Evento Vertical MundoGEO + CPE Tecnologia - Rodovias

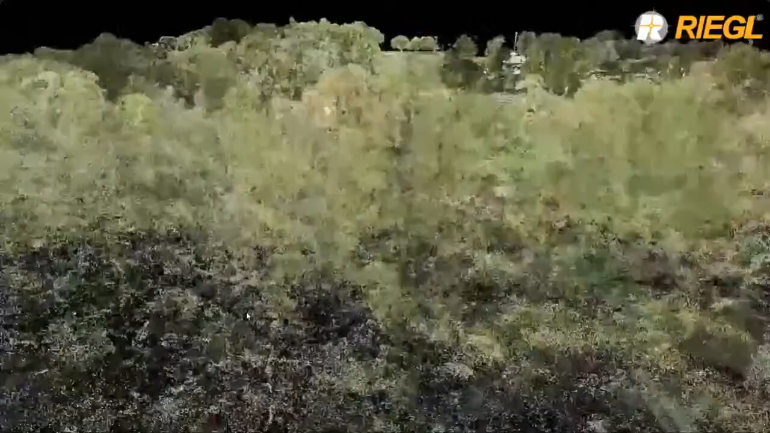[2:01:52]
cima voar mais alto mas a característica bacana desse sistema é medir a topografia por debaixo da
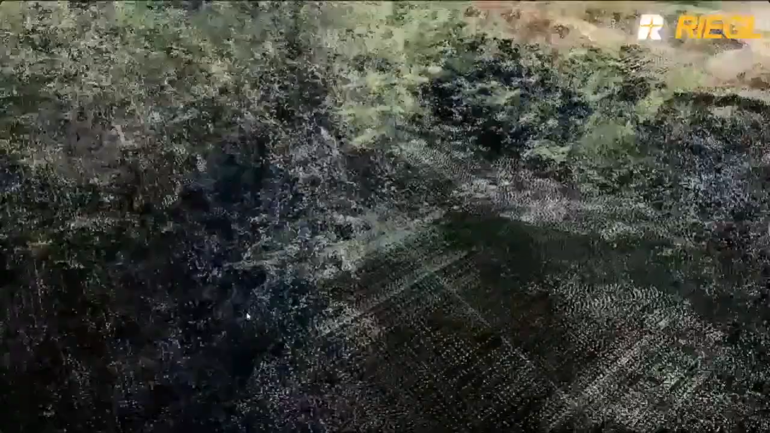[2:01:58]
vegetação então vocês estão vendo aí é uma área vegetada obviamente não
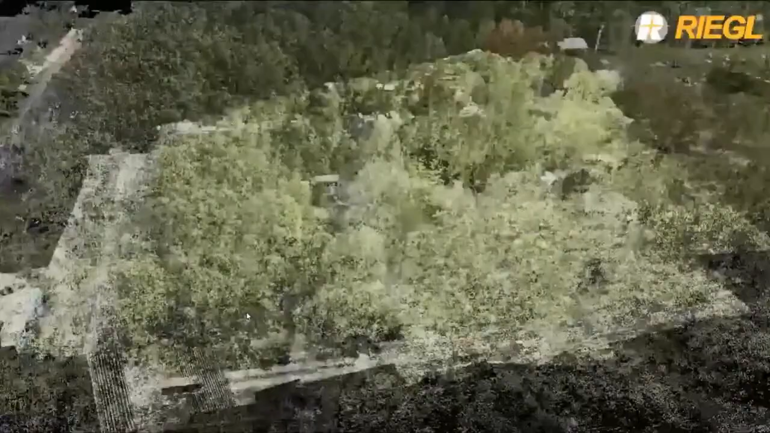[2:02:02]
é uma vegetação tão
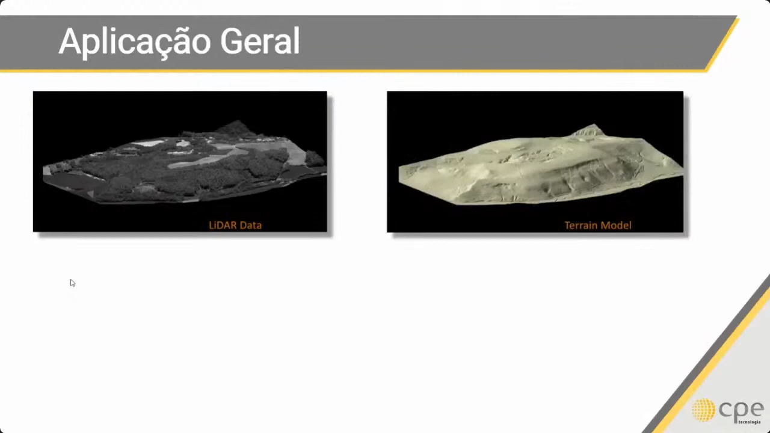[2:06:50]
remover a vegetação ou seja eu consigo na nuvem de pontos remover a vegetação e eu tenho um MDT que está por debaixo daquela vegetação mas ao mesmo tempo
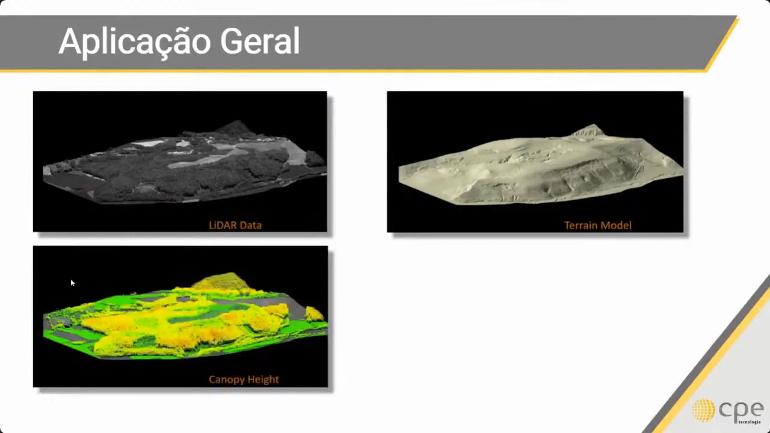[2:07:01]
eu tenho o topo da vegetação porque eu medi a vegetação junto e ao mesmo tempo eu também tenho a própria biomassa que tem ali instalada então no único levantamento eu tenho as duas coisas a biomassa se eu tenho uma questão ambiental para pedir licença ou justificar eu tenho o MDT por debaixo
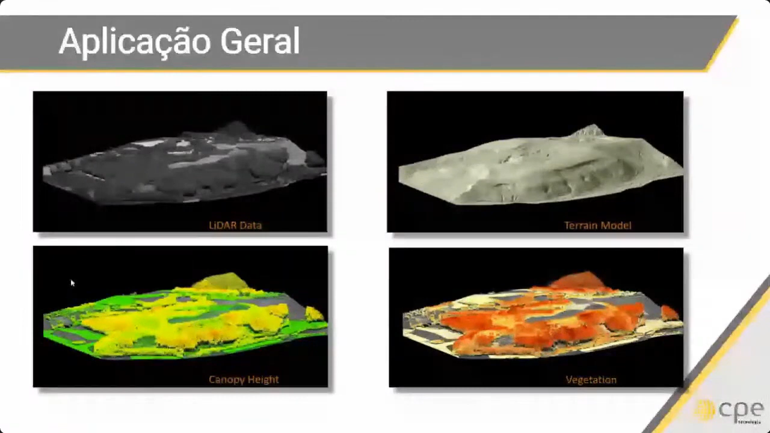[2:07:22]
essa aqui é uma imagem que mostra bem a questão de medir a topografia por debaixo da vegetação então a linha azul ali está demonstrando a quantidade de pontos no solo abaixo da vegetação pode falar mas é só uma vegetação rala mas a gente já fez trabalhos no estado do Pará na Mata Amazônica com vegetação bem densa temos feitos muitos em Minas na área de mineração
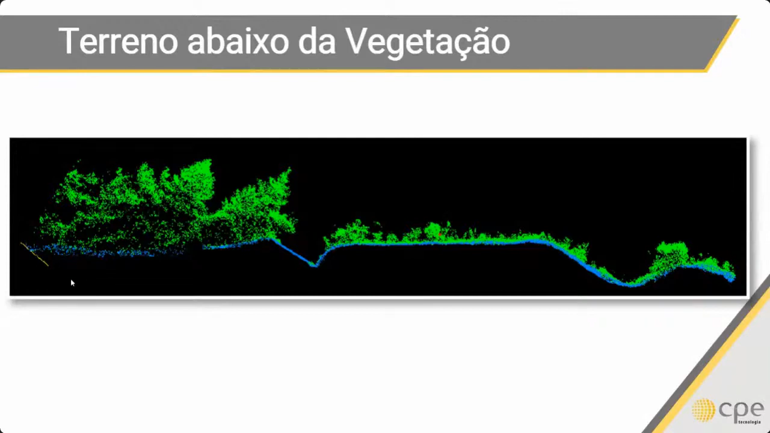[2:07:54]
também com vegetação bastante densa e realmente o resultado é fantástico bom isso aqui é um exemplo uma pequena área isso é uma faixa de domínio a nuvem de pontos que está ali em cinza é no trecho que não tem vegetação o que está em verde é o trecho com vegetação
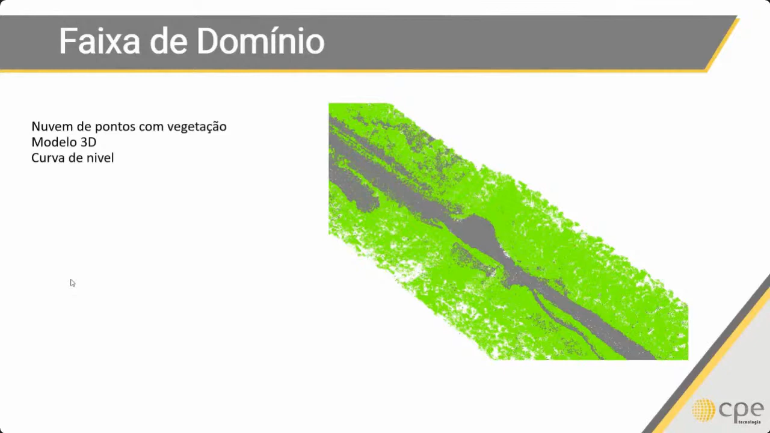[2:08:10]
então dá para ver que onde não tem onde tem vegetação a nuvem cinza está mais
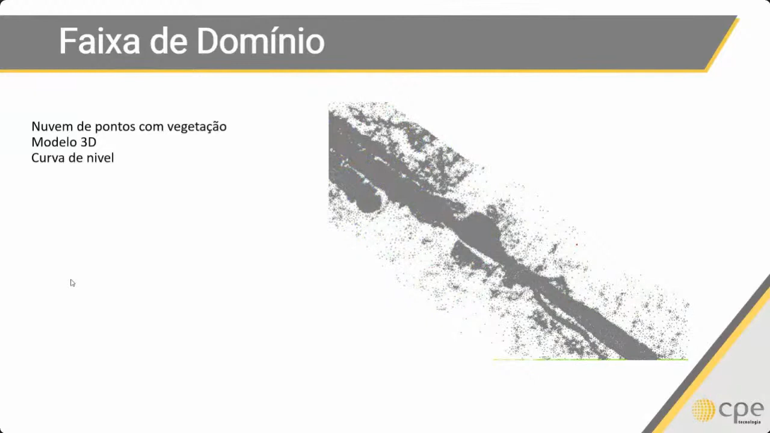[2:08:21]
esparça você vê que tem menos densidade mesmo assim é densidade muito superior do que uma topografia convencional
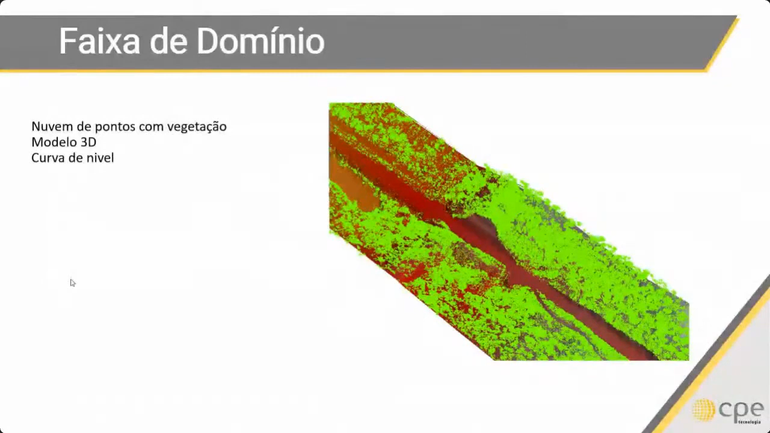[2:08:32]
aqui outra vez mostrando a nuvem de pontos da vegetação e o MDT de baixo aqui só o MDT já sem a
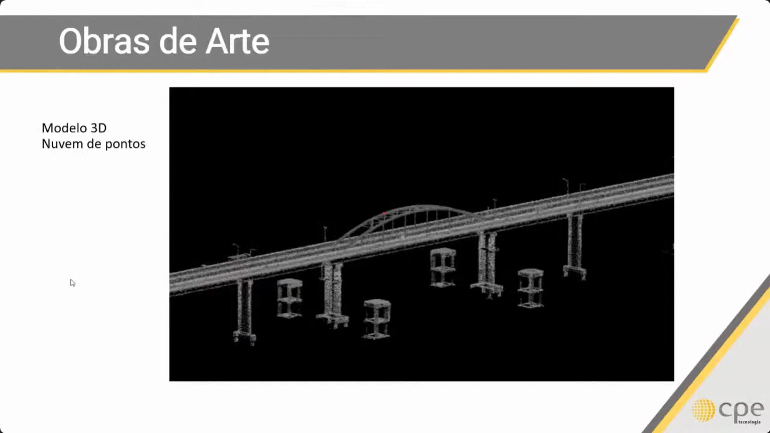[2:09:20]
graus mesmo eu voando do lado ele consegue levantar todo o viaduto ou obra esse de fato é um trabalho executado com minibus aqui no Brasil é um modelo 3D gerado a partir daquela número de pontos
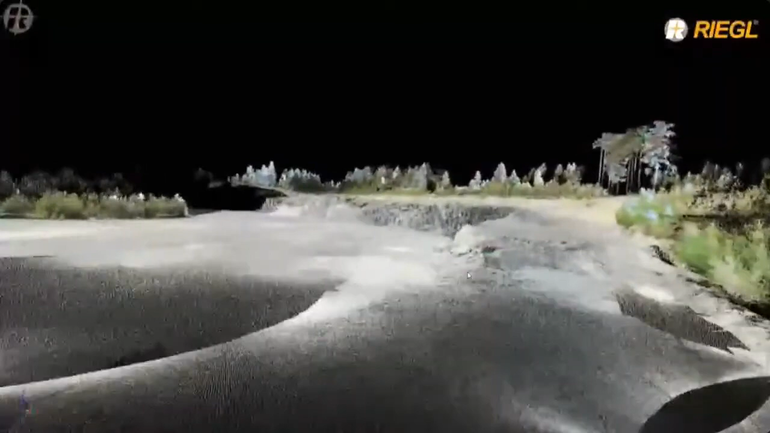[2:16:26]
tem a nuvem de pontos gerado mas eventualmente numa posição
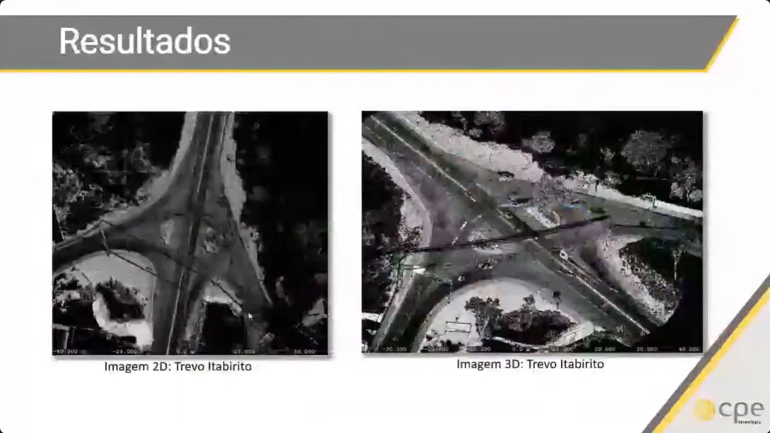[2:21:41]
aí as nuvens de pontos por exemplo aqui é o trevo de tabirido a nuvem de ponto gerado com o sistema é o trecho da rodovia aqui a parte em 3D da rodovia um pedaço mas já como ele faz a vegetação esse scanner especificamente o VZ400i é um scanner que tem 15 retornos então para cada pulso emitido ele retorna
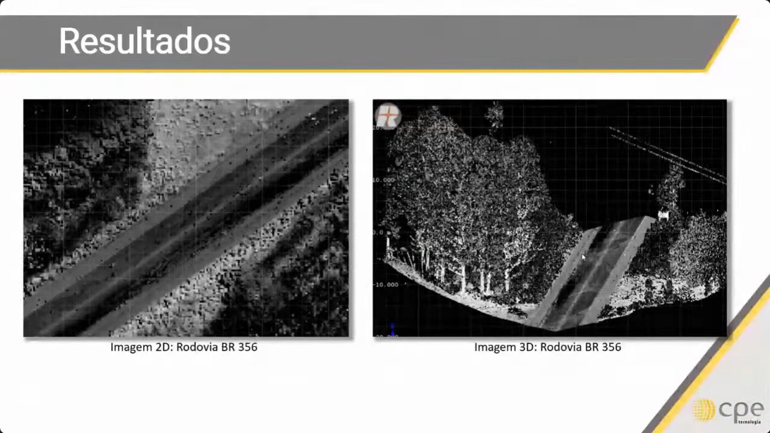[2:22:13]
até 15 informações então ele consegue vegetação assim ele consegue medir muita coisa bom tem também duas imagens mostrando uma área urbana só para a gente ver como que fica o sistema é uma vista de topo da nuvem de pontos que ele percorreu aí algumas ruas mostrando como que fica a nuvem de pontos